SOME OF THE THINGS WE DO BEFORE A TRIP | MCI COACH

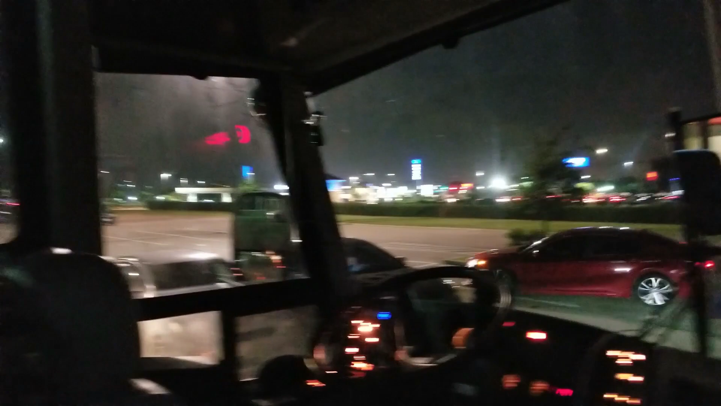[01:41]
The windows are all dirty. But we're out in town.
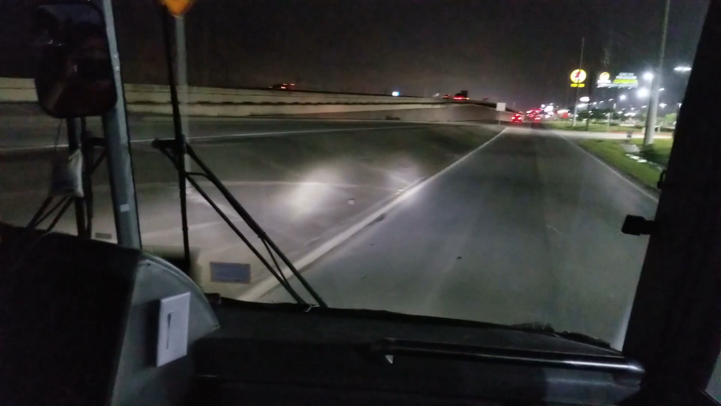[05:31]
we went out to eat pick up some dinner we went to the shop to torque all the wheels which is two different towns Laketown and Crosby
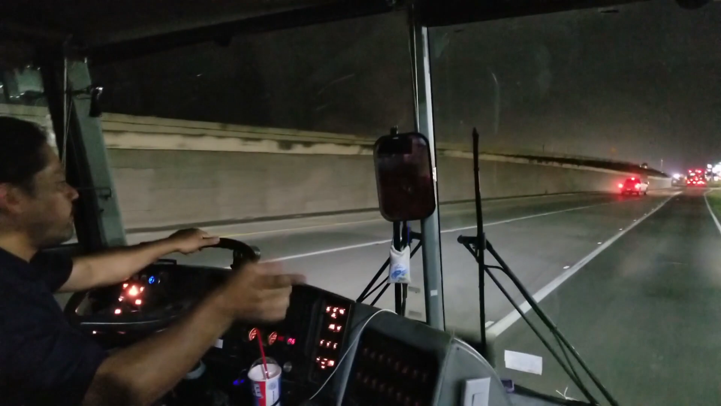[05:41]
and back to Buckingham we were here earlier but we forgot to get our icees so before we had a home
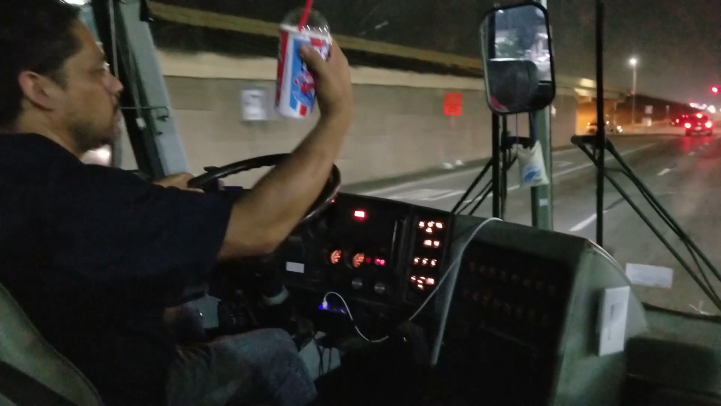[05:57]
we have to come get our icees and of course the kids love it
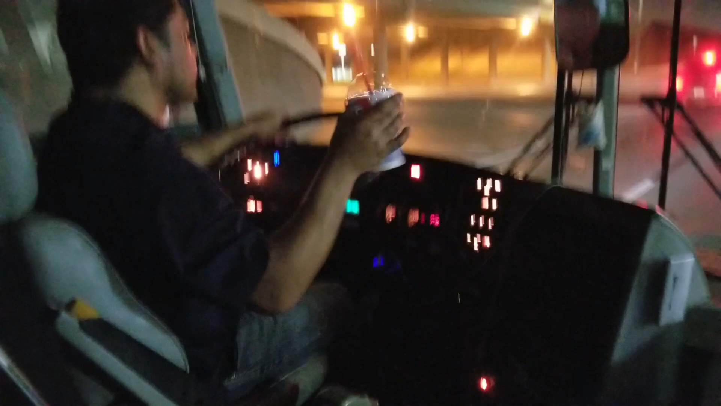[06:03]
and I love this more than the kids give me faces shh shh hold up hold up hold up
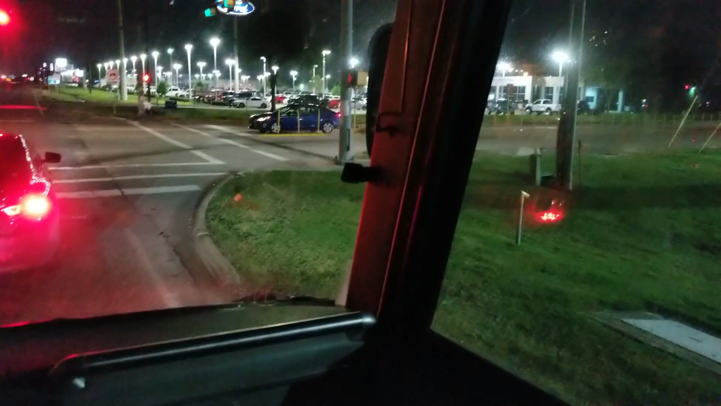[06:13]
so like I said we're almost home we gotta stop here at Garth Road